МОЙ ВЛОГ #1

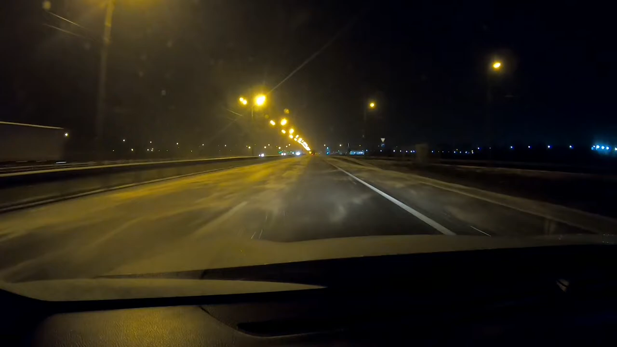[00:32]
еду медленно и аккуратно потому что я на летней резине как говорят опытные водители старые такие бывалые самый опасный это молодой снег так что по молодому снегу и по ровной дороге будем двигаться очень аккуратно режим безопасного вождения включен посмотрим как будет дальше с погодой так дорога прямо практически вся белая не знаю там на камеру конечно будет вид как